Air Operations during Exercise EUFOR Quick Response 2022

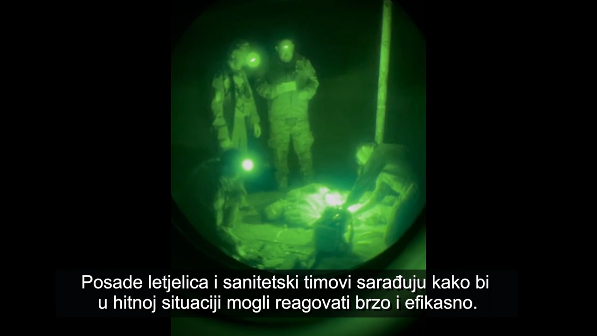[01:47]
Air crews and medical teams work closely together to be able to provide fast and effective emergency response.